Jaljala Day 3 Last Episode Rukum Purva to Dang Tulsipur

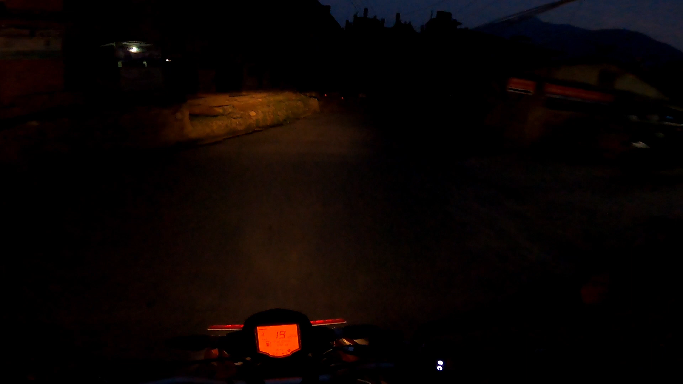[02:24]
यो मध्य पहाडी लोकमार्ग हुँदै जान्छौँ हामीहरू।
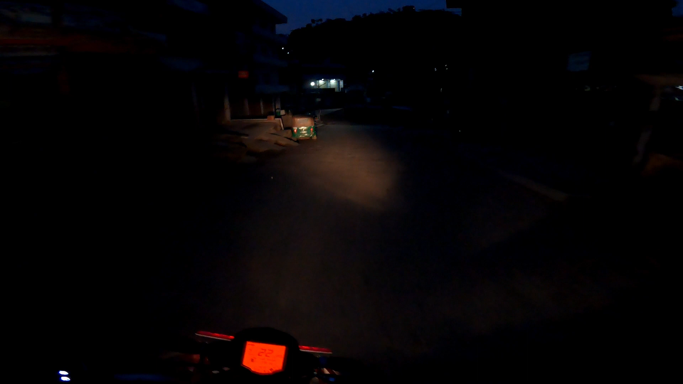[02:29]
यो चाहिँ रुकुमकोट बजार हो होइन, पूर्वी रुकुमकोट कमल दह यता छ, हामी चाहिँ यताबाट जानुपर्छ।
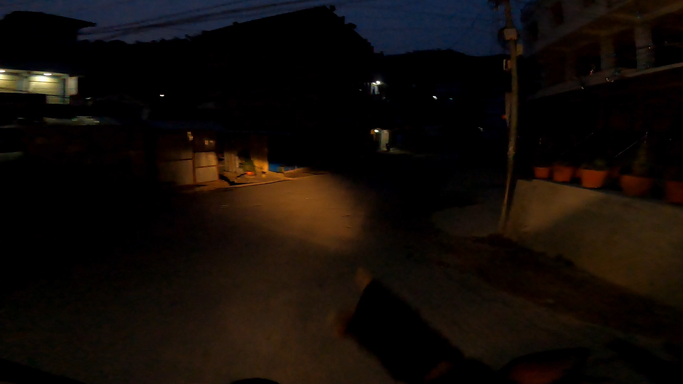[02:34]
बाटोमा देखाउँछु डाइरेक्सन। हिजो त अब कोप्रोमा चार सकेर मैले देखाउन पाइनँ राम्रोसँग होइन।
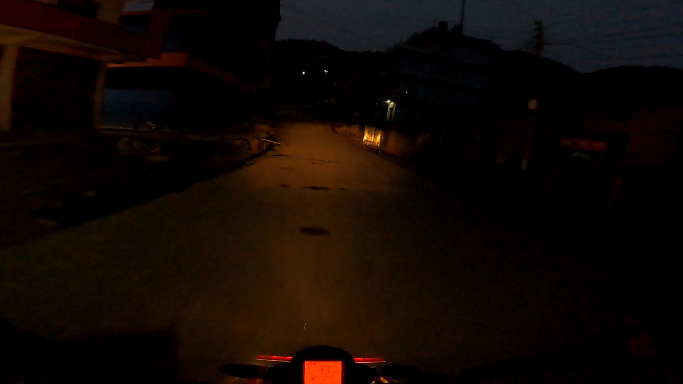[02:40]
जस बिहानै हिँडिरहेको छौँ हामी, टाइममै पुग्यौँ भने त आजै घर पुग्ने हो, इनकेस पुगेन भने रमाइलो गर्ने भने पनि प्लान छ। यसो कालीमाटीतिर हुन्छ कता हुन्छ हेरौँ, लेट्स सी। अब टाइम कतिलाई पुगिन्छ थाहा छैन, पहिला कोही पनि आएन बाटो।